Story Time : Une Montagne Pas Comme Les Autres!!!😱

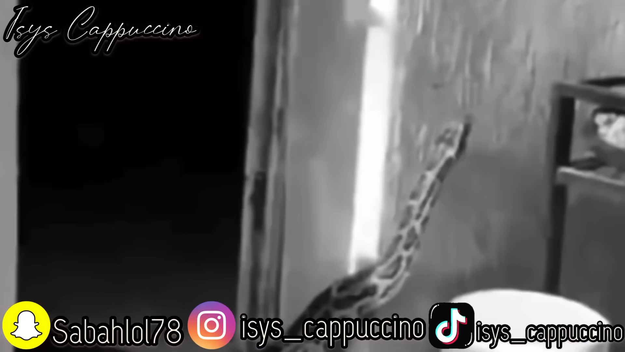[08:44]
c'est-à-dire un serpent, une vipère plus précisément, qui est en train de rentrer chez lui, qui rentre chez lui.